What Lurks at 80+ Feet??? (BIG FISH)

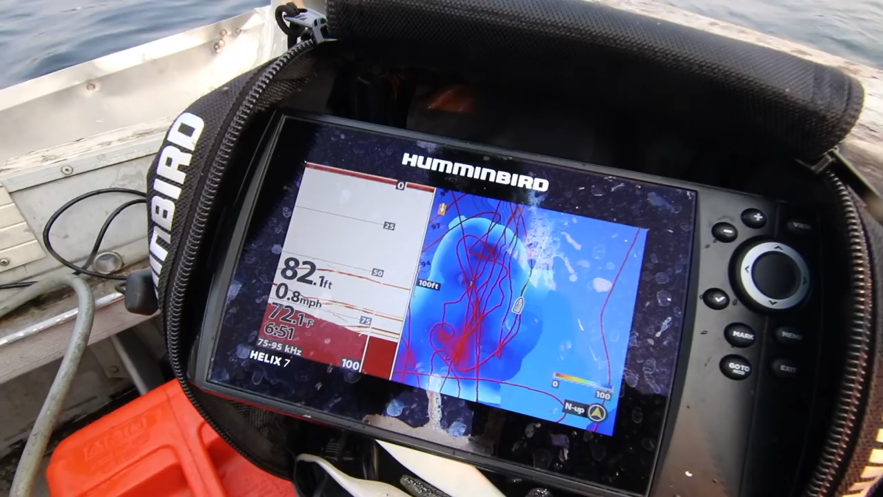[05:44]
On screen: depth 82.1 ft, speed 0.8 mph
it's a lot of these fish here are lake trout oh yeah all of most most of them are lake trout white fish and uh